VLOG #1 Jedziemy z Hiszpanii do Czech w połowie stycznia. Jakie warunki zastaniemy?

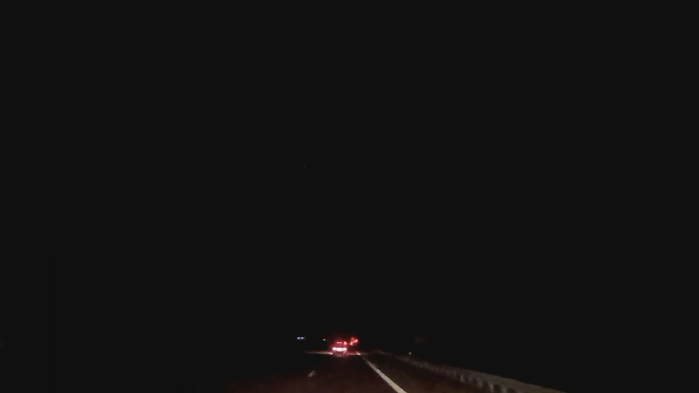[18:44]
mówiłem coś o gumcze Autohoffie że jak się zatrzymam to nagram ale jak to ja oczywiście zapomniałem nie jestem po prostu do tego przyzwyczajony i tak było ciemno właśnie to jak jest dzisiaj więc o czym my tu po prostu mówimy i tak nic pewnie drodzy Państwo nie widzicie
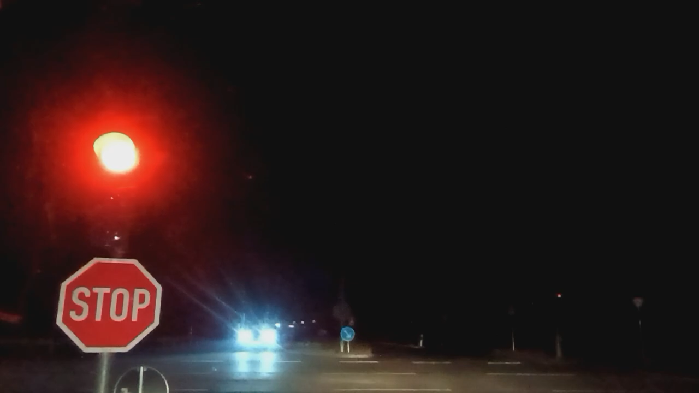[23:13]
o matko teraz ty jezie potem ty jest naprzeciwka i dopiero potem my dobrze pamiętam jeszcze ten w lewo będzie skręć dobrze ten zbędnego przedłużania idziemy się już może gdzieś bliżej miejsca rozładunku dobrze drodzy państwo przed nami już się zaczyna pomału robić jasna bo może tego na nagraniu aż tak nie widać może być to lekko zaburzone przez te wszystkie światła właśnie przez chwilę jechaliśmy pod